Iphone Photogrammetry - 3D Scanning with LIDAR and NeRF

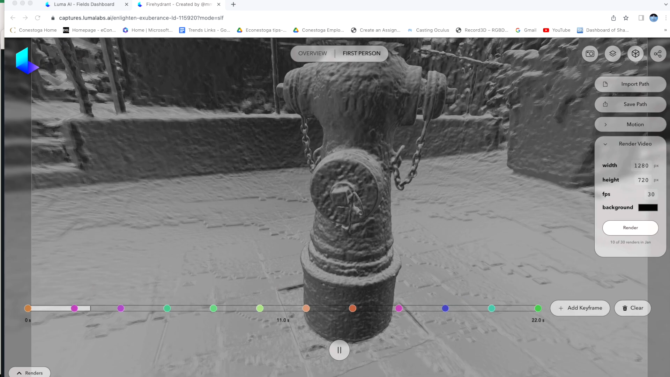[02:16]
This is a Nerf mesh and you can fly through around the mesh.
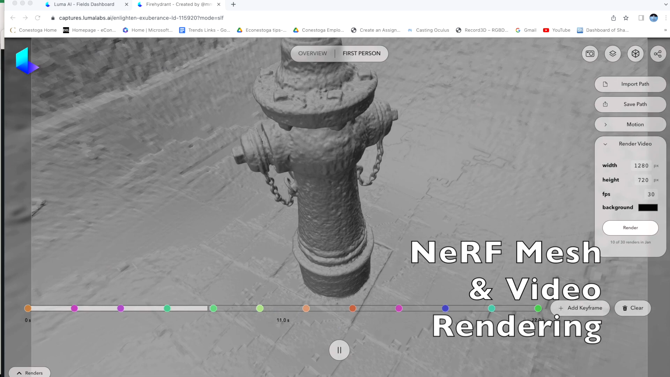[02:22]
And when you render it with the photo texture it looks very natural.
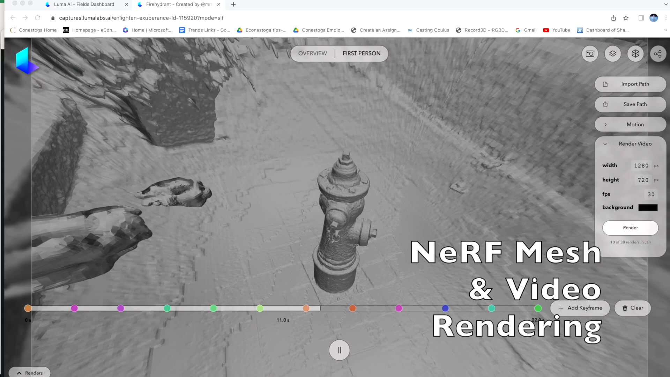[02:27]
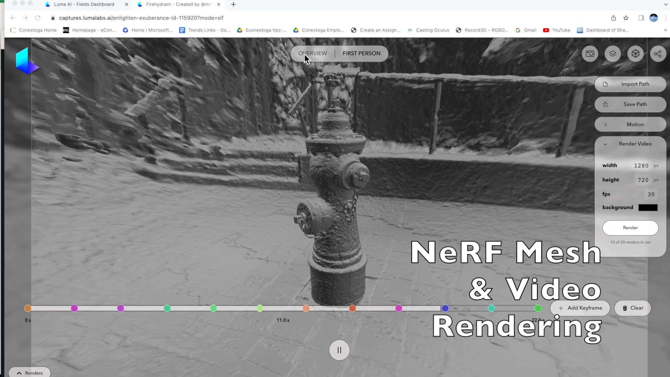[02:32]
You have a fairly good editor in Luma where you can basically create a basic
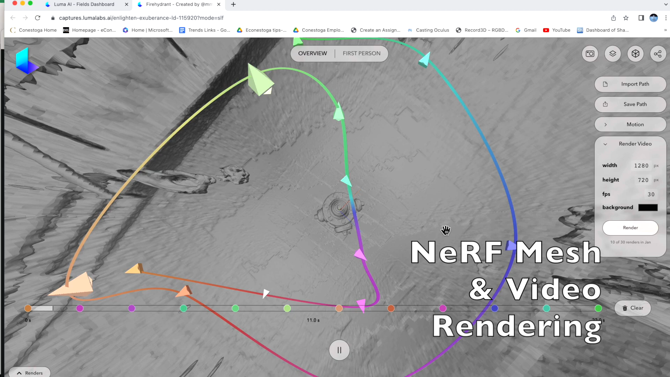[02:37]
curve around your objects and the camera will follow that curve.
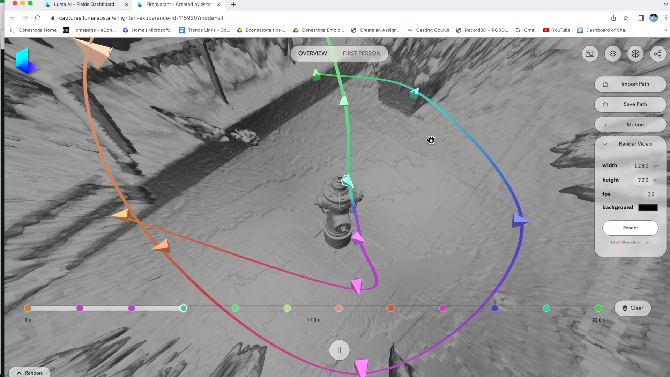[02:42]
This is how basically you tread through small places.
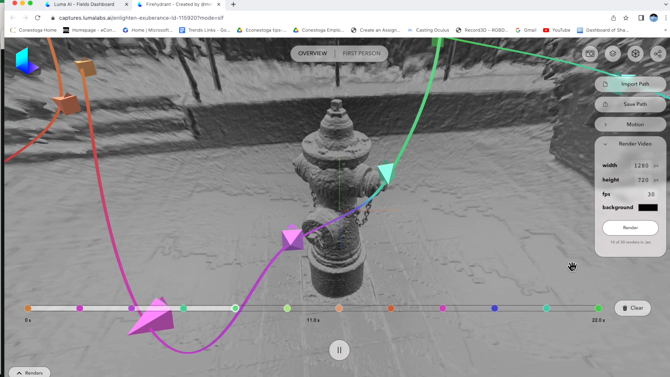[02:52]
LiDAR on a phone would not be able to render the chain like Nerf does here.